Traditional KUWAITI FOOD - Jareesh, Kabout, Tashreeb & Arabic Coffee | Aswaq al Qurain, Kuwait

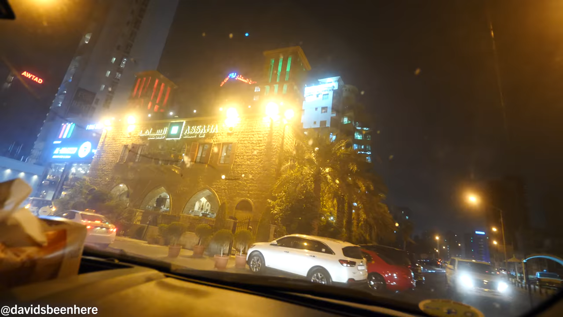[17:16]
like a really you know cozy area a few different buildings here there's some restaurants and cafes on the